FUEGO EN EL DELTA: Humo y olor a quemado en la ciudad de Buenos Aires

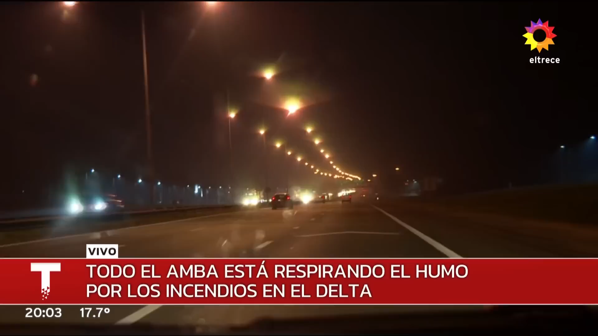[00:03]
Y vos sabés que cuando veníamos para acá, y ustedes lo están notando, ¿no? En las luces. Sí, claro. Ese especie de resplandor amarillo. Es más, ahora van a ver acá, nos acercamos a unas luces blancas en la colectora. Ahí rebota todavía más claro. Ahí se ve bien clarito la presencia de Lugo.
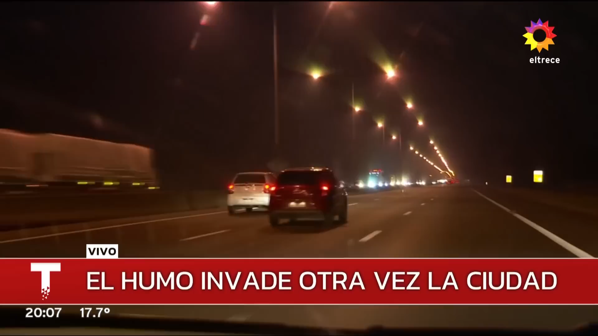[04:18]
Y es como moverse dentro de una luz amarillenta. Ustedes lo están viendo claramente y esto te rodea, pero además te entra por la nariz. Te digo que yo que soy muy alérgico lo estoy padeciendo desde que nos fuimos acercando porque la verdad es que incomoda bastante. Hay un olor como a pasto quemado, a madera quemada, te diría un olor amargo también como a basura quemada. Todo esto que vamos percibiendo desde nuestro tránsito de Campana, ahora acercándonos, por ejemplo, a Cardales.